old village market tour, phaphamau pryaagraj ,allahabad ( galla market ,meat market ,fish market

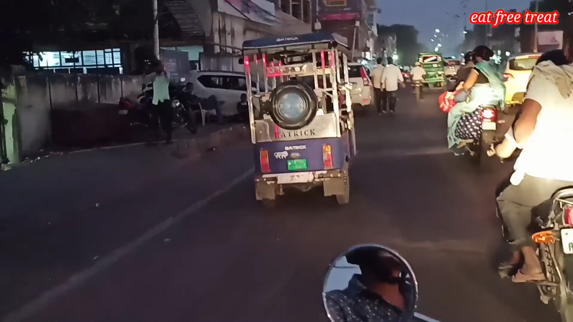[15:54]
वो यहीं पर है, ये जस्ट लेफ्ट साइड में, ठीक है।